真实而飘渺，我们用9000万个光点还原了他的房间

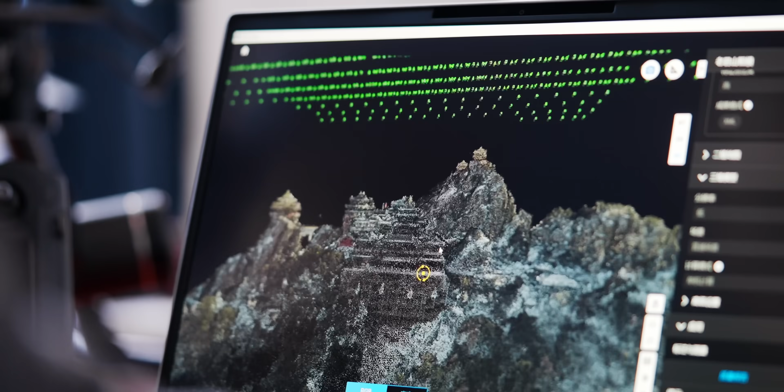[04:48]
点云顾名思义是在空间中的一团团像云一样的点构成了数据集其中每一个点都包含了位置信息
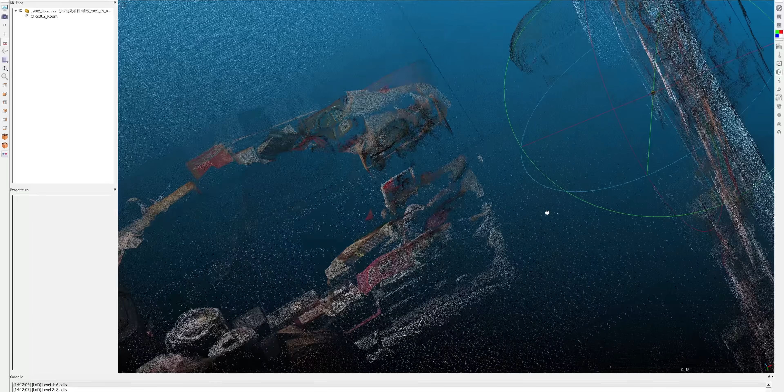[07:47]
ender对各个部分的点云进行拼接还有风格化的处理我们就得到了这个烧卖爷爷家的点云
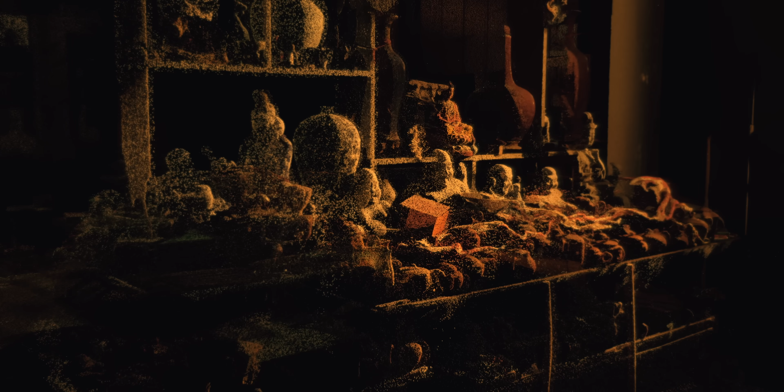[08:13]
不知道你觉得这个点云的效果怎么样我们自己是发现了一个问题
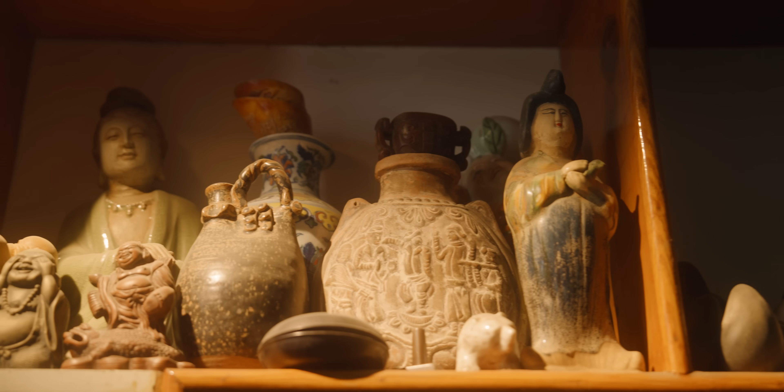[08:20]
就是这些精致的古玩还有雕塑只能够呈现它们被拍摄到的
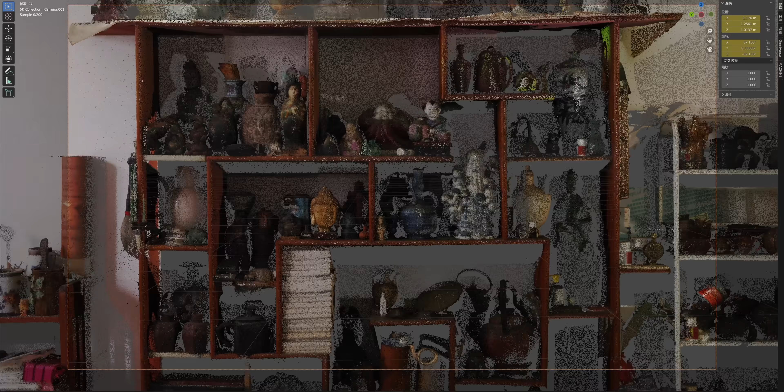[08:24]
一面而雷达覆盖
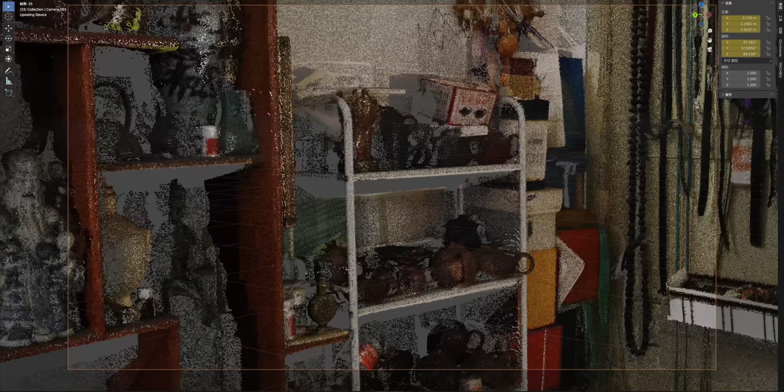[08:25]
不到的背面就是一片模糊